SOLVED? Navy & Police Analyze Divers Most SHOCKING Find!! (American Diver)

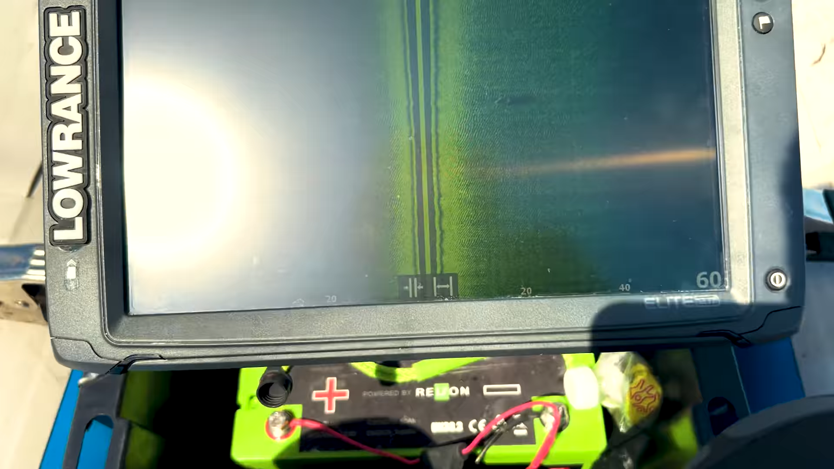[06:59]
we're scanning 60 feet to the left as you can see all the way over there we're scanning
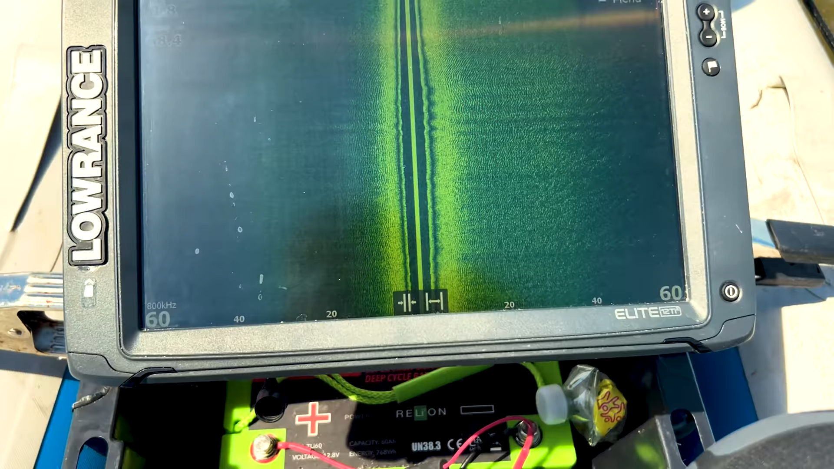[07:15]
also have down imaging with this live scope but with the conditions right now it's really not worth doing uh down skiing